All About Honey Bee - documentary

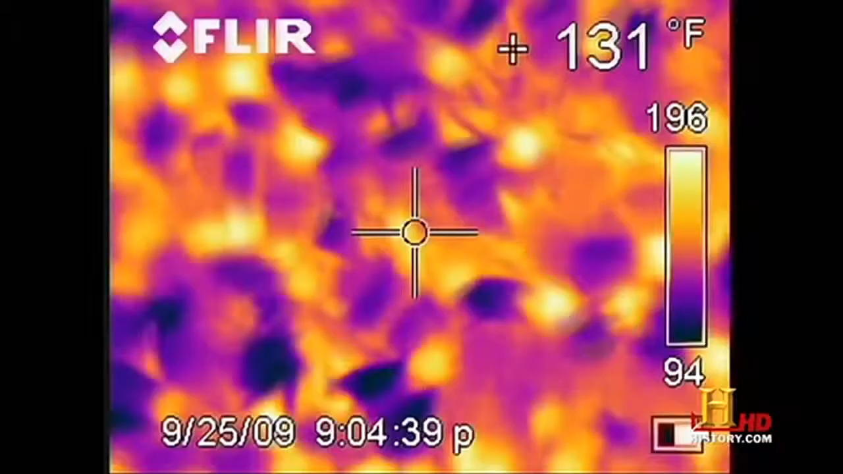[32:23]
On screen: spot 131°F
to keep each other warm and they're also trying to keep the queen warm and they'll continue to do this as they get colder and colder the giant swarms of bees seem to be learning strategies to survive in the cold by crossbreeding and adapting to the environment